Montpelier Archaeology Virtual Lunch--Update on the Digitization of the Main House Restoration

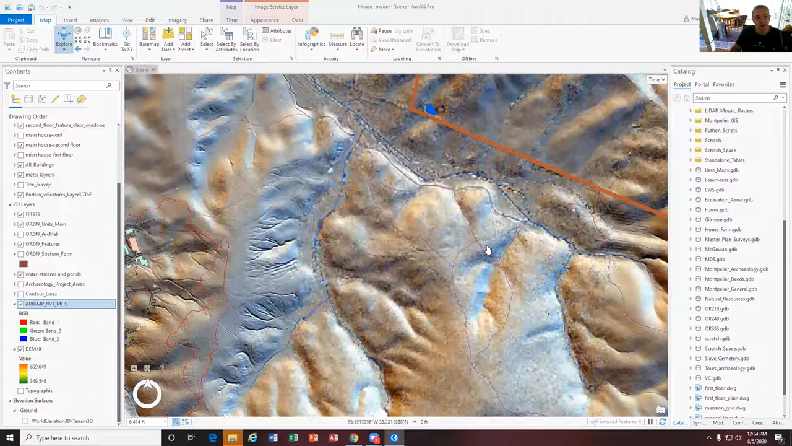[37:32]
And this is all the east woods in here where we've located, you know, all of these, um, uh, various, uh, slave quarters. Let's see if I can pick on, yeah, this is the threshing barn that we located out in the woods.
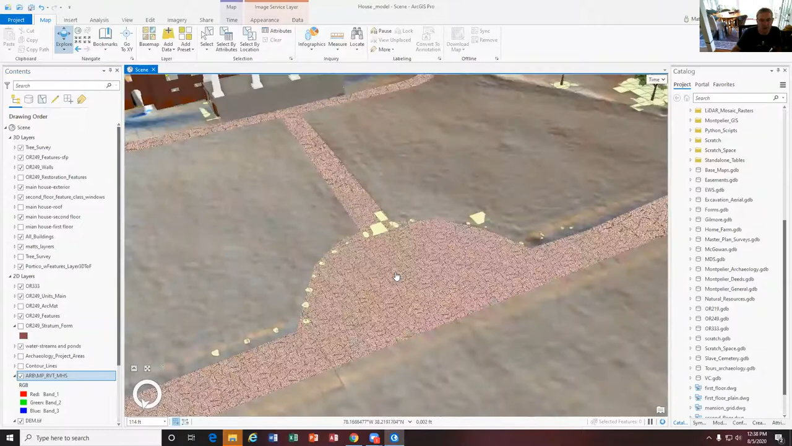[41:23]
one of these that has a post mold. So for example, right here, here's the post mold.
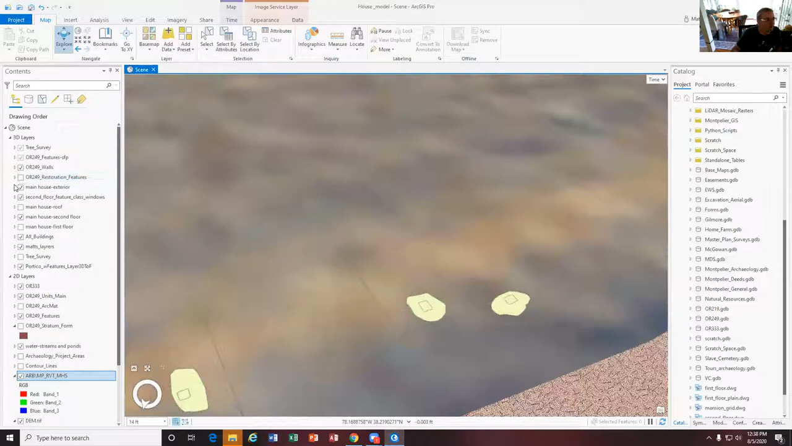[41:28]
And then with the restoration features, there it is right over the post mold. So you can begin to understand, you know, you know, anyone looking at this that's visited Montpelier realizes, oh, that's the front fence that's out there.
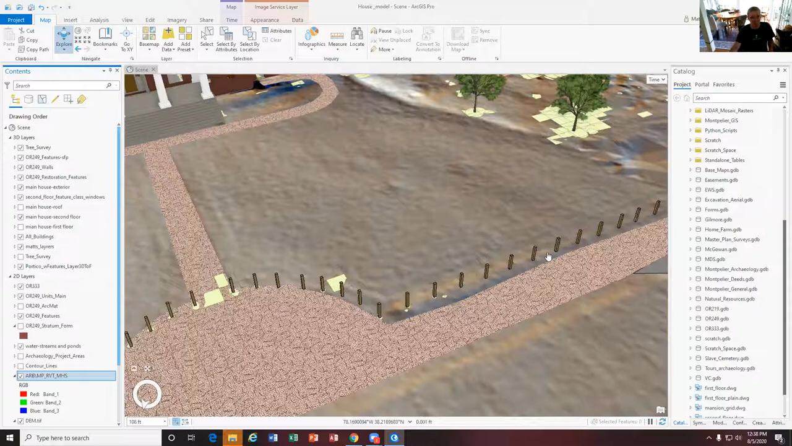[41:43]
But then when they start to look at this, they can be like, oh, and that's the actual feature that was excavated.
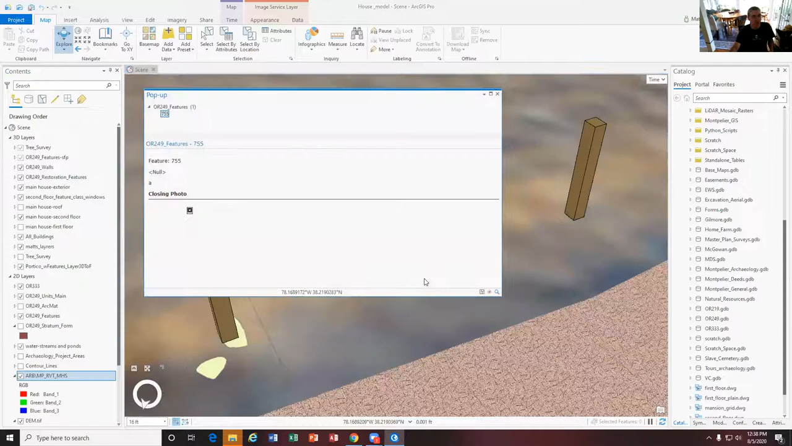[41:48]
In this case, this is feature 755. We don't have the excavation records attached to it, but you'd be able to click on that post hole and then actually see the post hole itself. You know, it's, um, I wish we could just do GIS data entry all day long and get all this stuff attached.
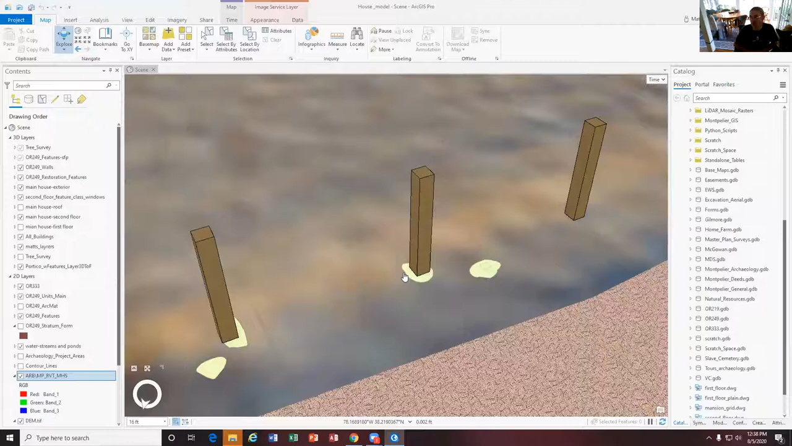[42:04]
But, you know, it's something we've got, you know,
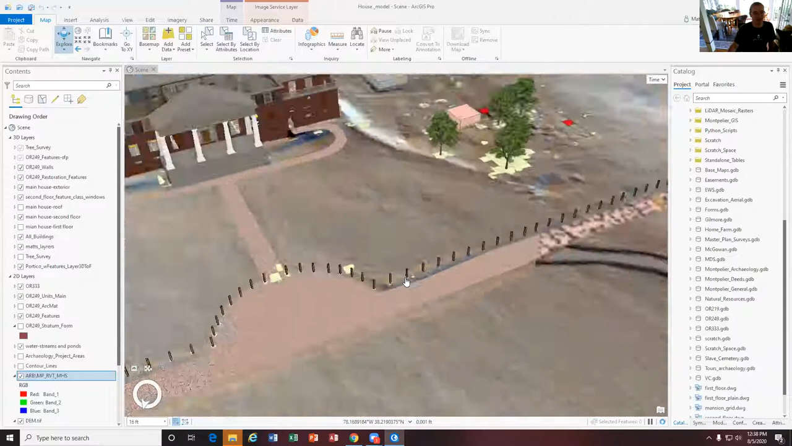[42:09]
years and years of the excavation data that we can start bringing in. So for example, this is the grove right here.
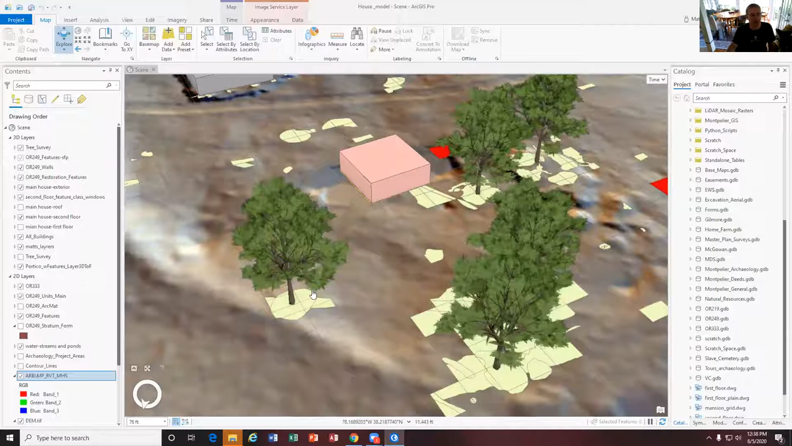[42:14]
And with the grove, these are the planning holes that we excavated back in 2018 to figure out where to plant these trees that are actually planted out there today.
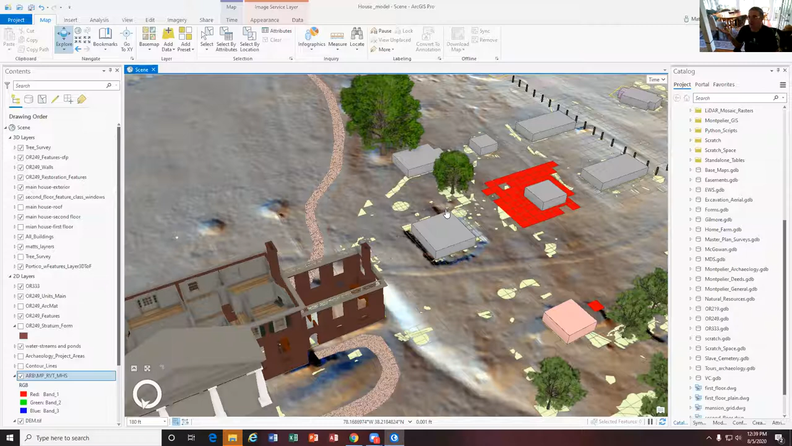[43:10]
But the minute that you can start to tell stories that relate to how we know what Montpelier looks like, like, you know, you've got this tree here.
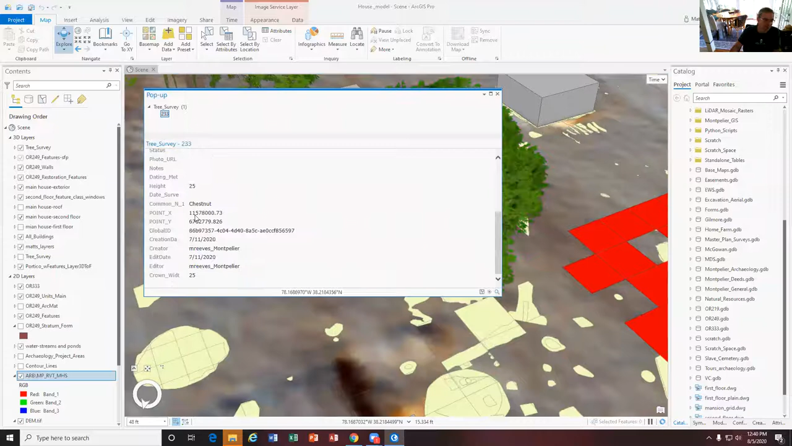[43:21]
It's a, this is actually, it's a Catalpa tree, but the only model I could find is a chestnut. So this Catalpa tree is from this feature that we, again, we, we have, we need to get the photo digitized of the feature. This is a feature we found in
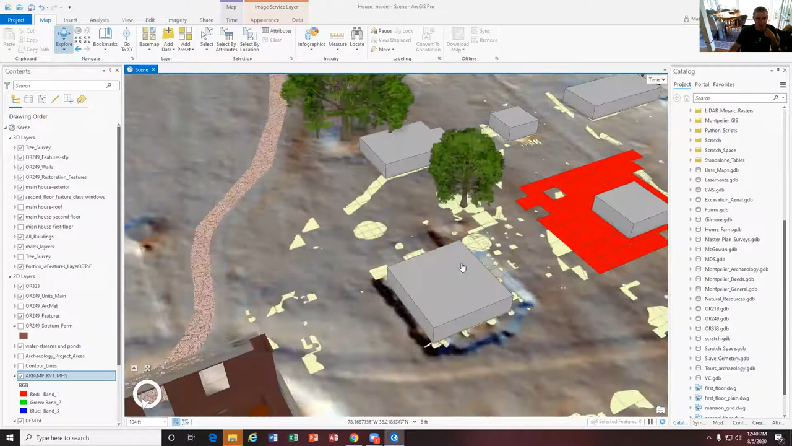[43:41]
the 2016 excavations of the, of the kitchen. Um, and I think I've got the, um, I've got the, all the, um, arc mat as well on here.
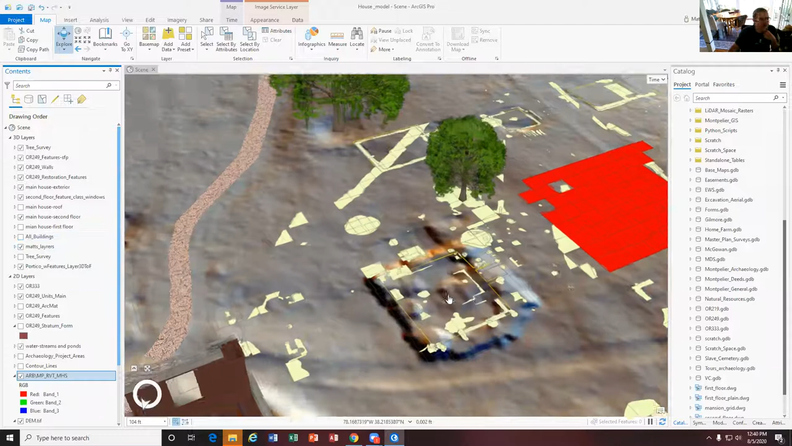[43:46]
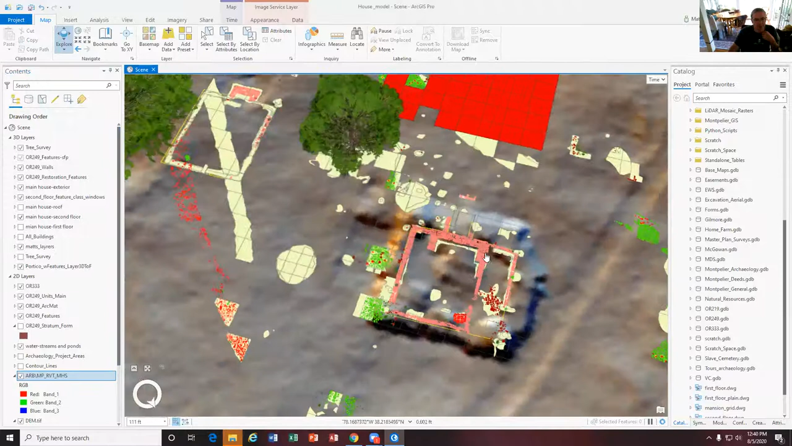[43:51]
So here's all the, the, the, the brook foundation for the kitchen. Um, but we've also got this Catalpa tree.
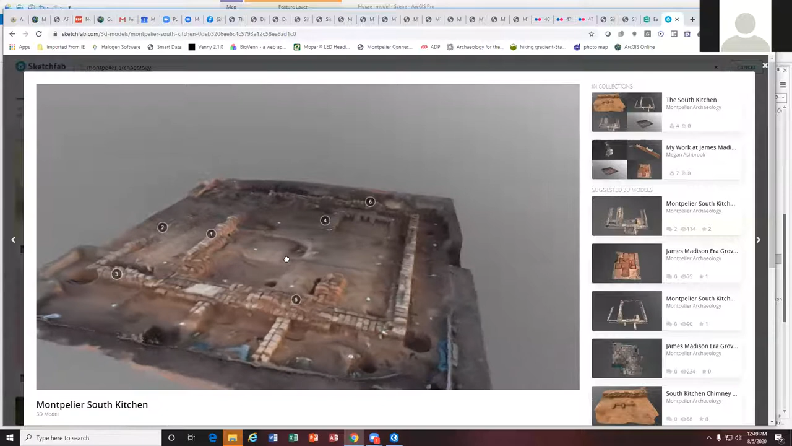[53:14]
And then Megan assembled this into a, uh,
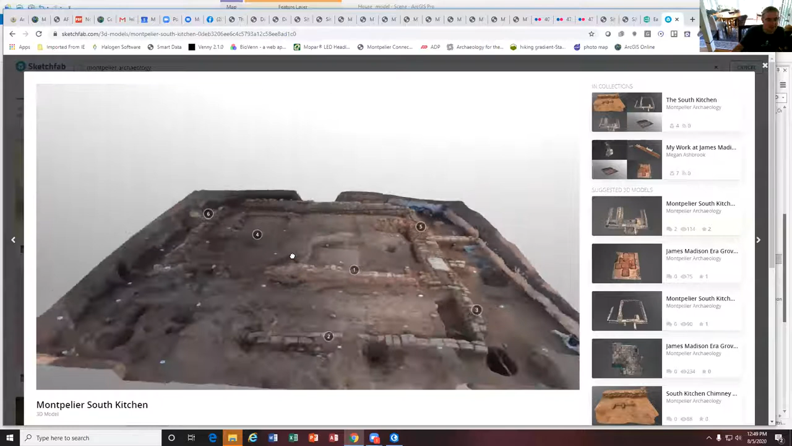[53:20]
a photogrammetry model of the kitchen that allows, you know, some really intricate surface features to be rendered as this, uh, as, as this photogrammetry. But what you can do is you can take this photogrammetry here and create a digital elevation model that then you can bring